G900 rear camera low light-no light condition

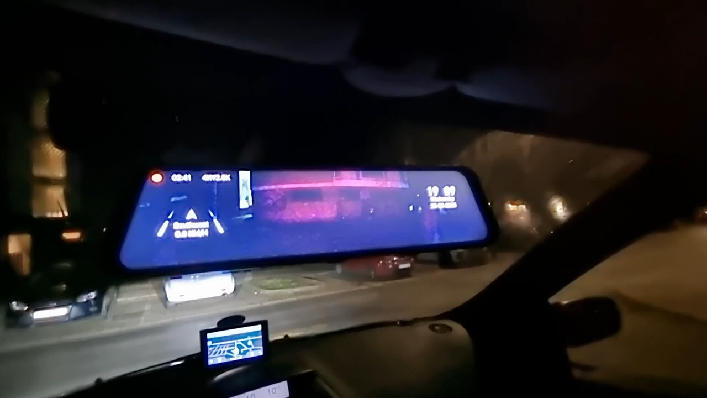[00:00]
also tell me is this normal is this normal picture from the rear camera if I don't have any lights from from behind this is the front camera and this is the rear camera sorry this is the rear camera I